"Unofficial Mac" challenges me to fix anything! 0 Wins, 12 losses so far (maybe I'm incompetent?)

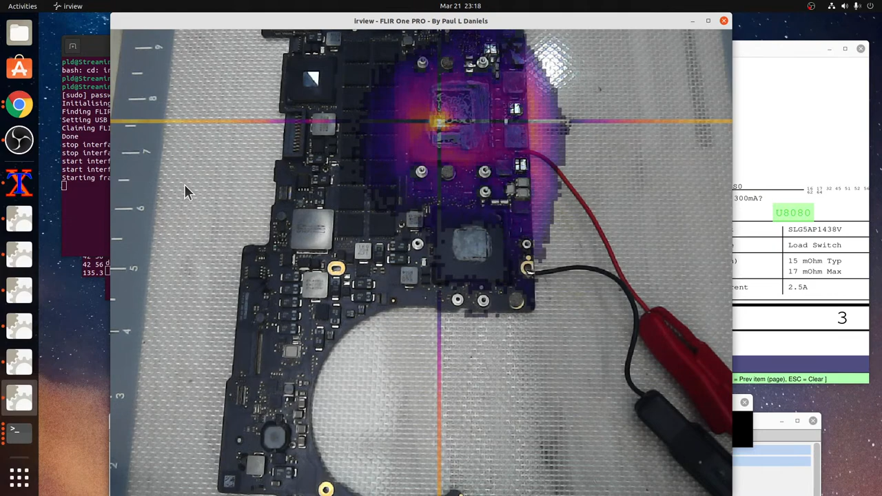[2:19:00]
That's as hard as I can drive it. But it is a very dead CPU, unfortunately. There's no great spectacular explosions, I'm afraid. To do that, I would have to bring out one of my old power supplies that can generate 20 amps. And then you would most definitely get a spectacular kabang if I did that. So, if you want a kabang, I can bring out the old power supply.
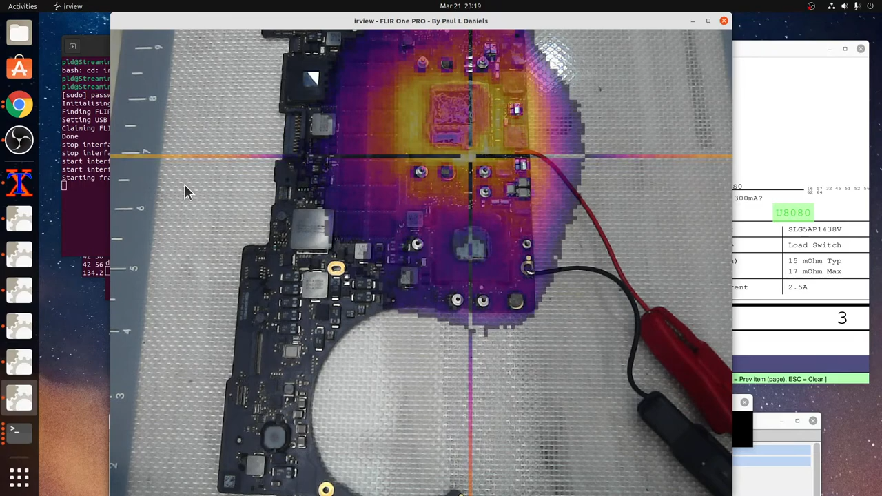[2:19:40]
Yeah, where are you? Well, you haven't been used in like 50 years. You disgust me. What is this? 13.8 volts. Oh, it's a 12 amp, my bad. Still, it's a lot more than 5. Not to mention, it probably doesn't have good current limiting. Yeah, this... Oh, you can't see. Well, we'll quit this.
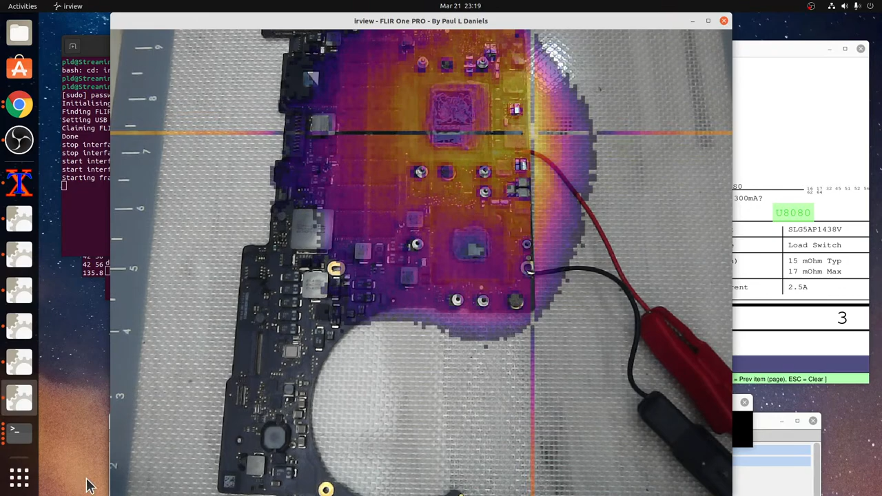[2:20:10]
We know that it's getting hot there. And go to the overhead.